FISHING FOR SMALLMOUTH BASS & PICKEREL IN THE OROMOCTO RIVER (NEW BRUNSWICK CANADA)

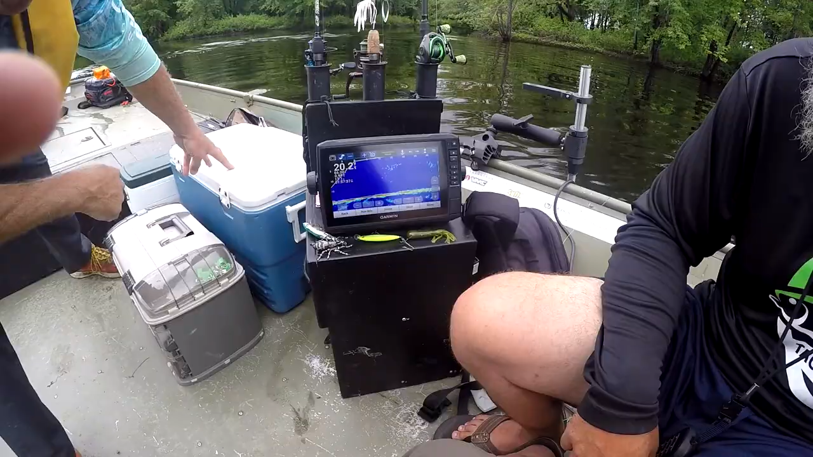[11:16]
Yeah, this is our live scope. Yes.
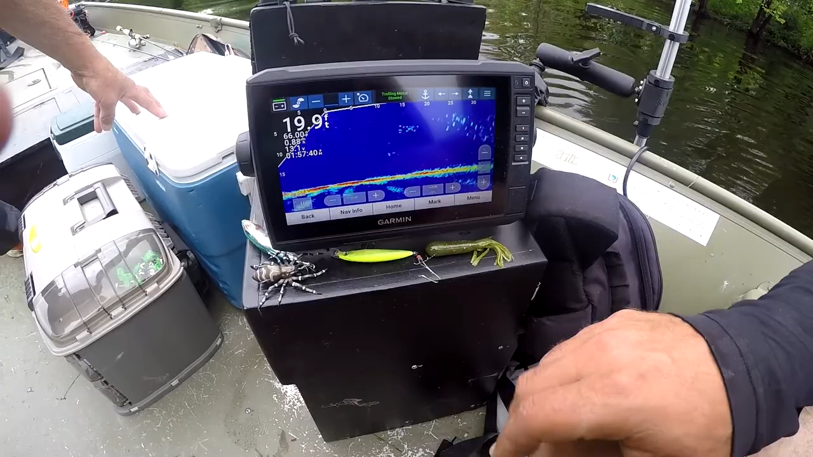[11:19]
I'm going to point it out and probably a school of perch there. Yes. Floating around. That, and you use that thing for, what is it called?
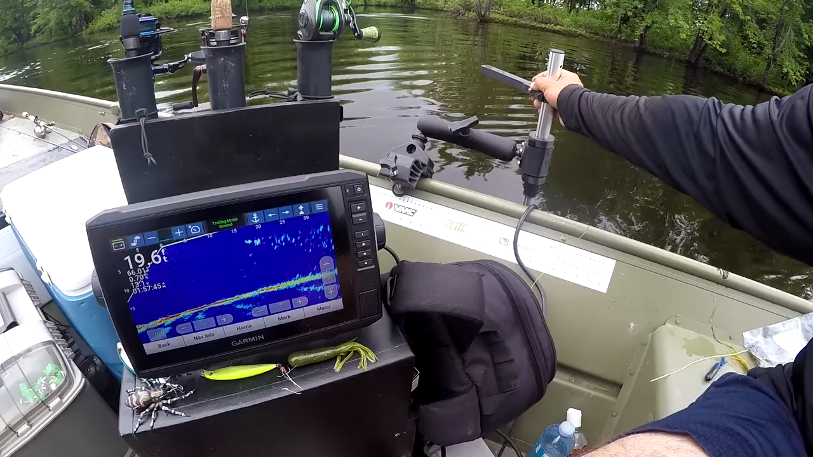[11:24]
It's called a live scope. Yes. Yep. Point it in the water and it's just up there.
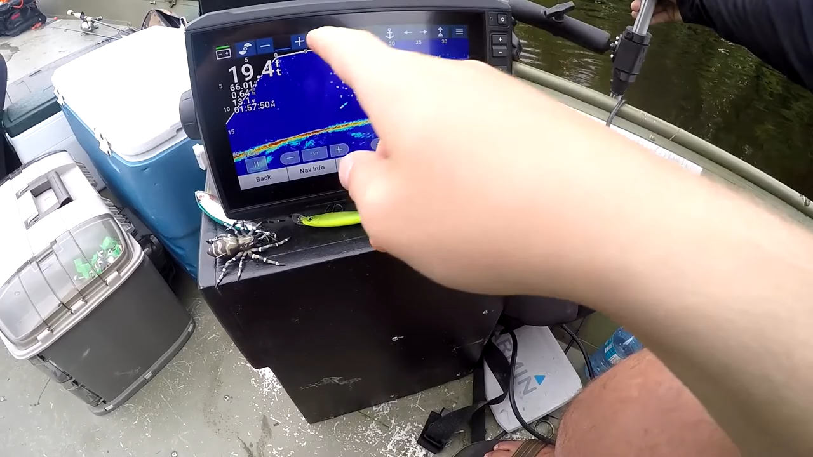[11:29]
Yeah. This would be where we're at. Yes, in the corner. Zero, yeah.
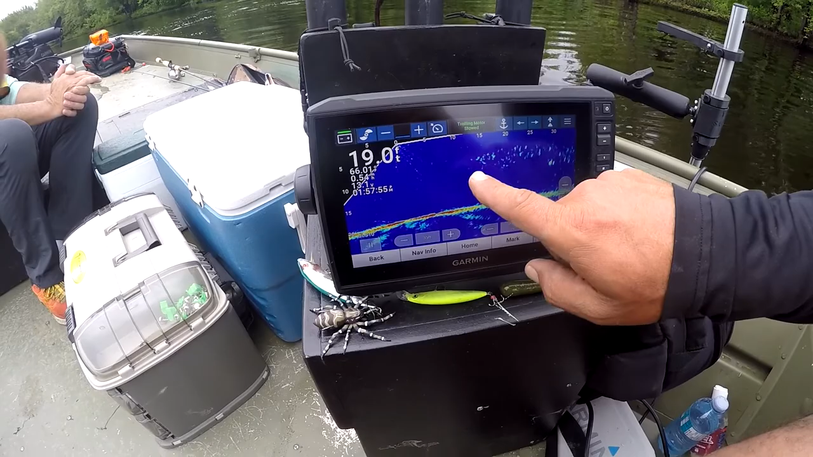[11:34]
On screen: depth 19.0 ft
Yes. And out there. So out there between 15 and yes. 35 feet. All kinds okay. Of and we're in 19 feet of water, 18 feet of water, right? Yep. Yeah, pretty deep.